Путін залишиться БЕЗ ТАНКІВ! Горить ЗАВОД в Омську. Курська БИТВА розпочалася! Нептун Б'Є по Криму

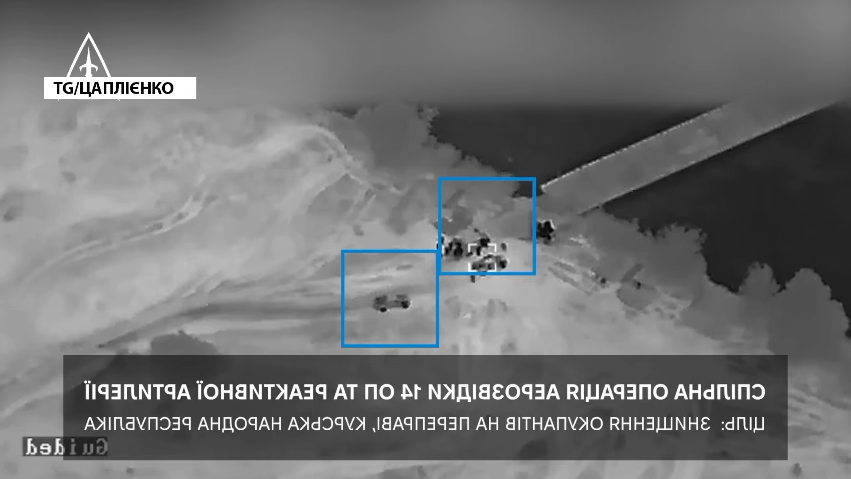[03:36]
Я так бачу, це з кадрів, очевидно, понтонна якась переправа. І це в районі річки Сейм.
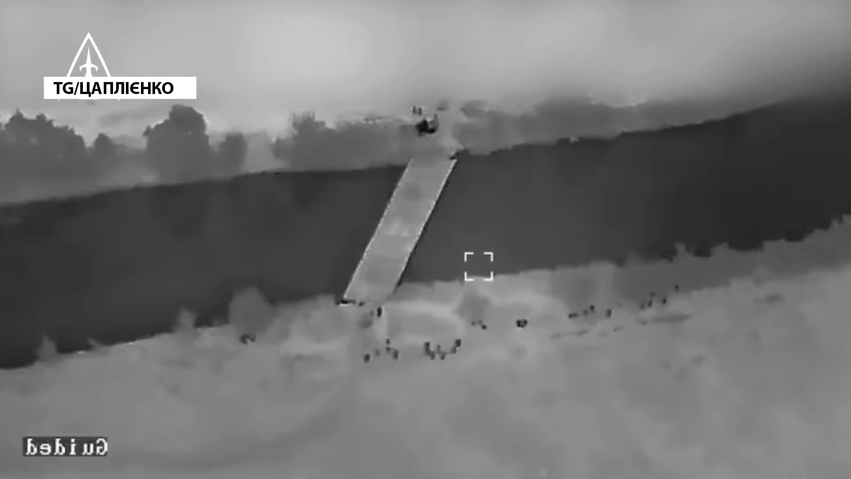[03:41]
А от ви, до речі, згадуєте про те, що наші сили оборони контрнаступають. Володимир Знанський вчора казав, що ЗСУ чекали на контрнаступальні дії окупантів. І, власне, зараз є просування вже по населених пунктах.
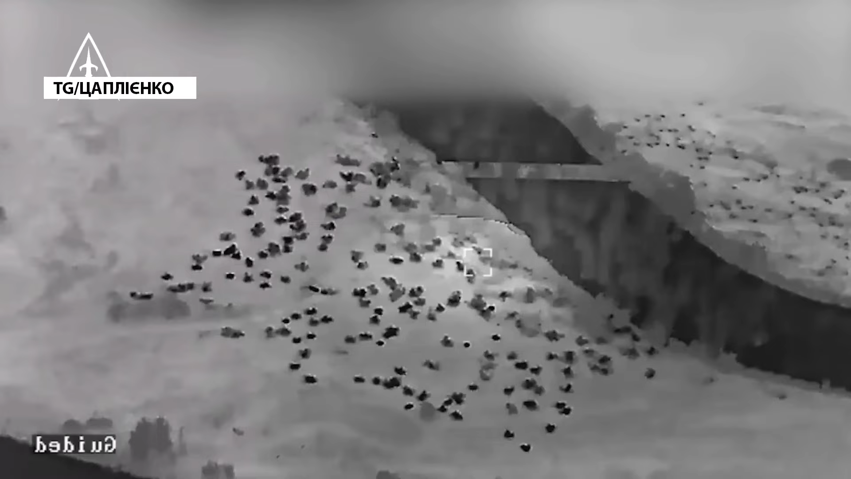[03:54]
Якщо говорити, це новий путь і в напрямку веселе. Я так розумію, що розсікають між, як ви згадали, Тьоткіна і Глушкове.